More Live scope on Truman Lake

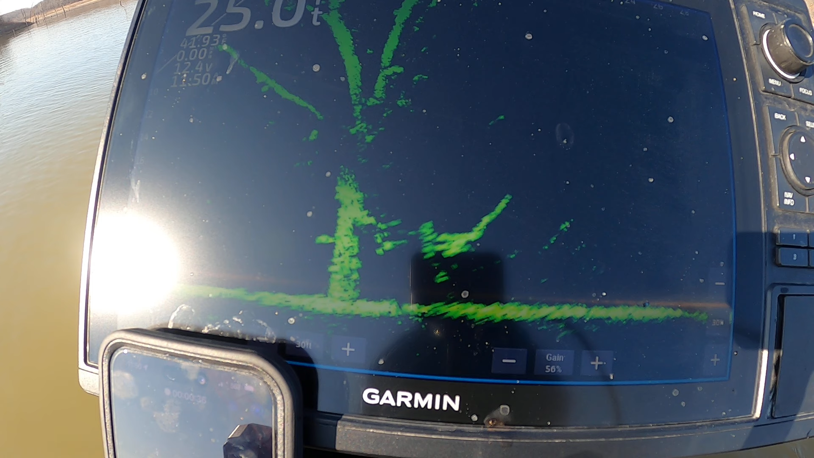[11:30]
I snuck up on him and hit a good one.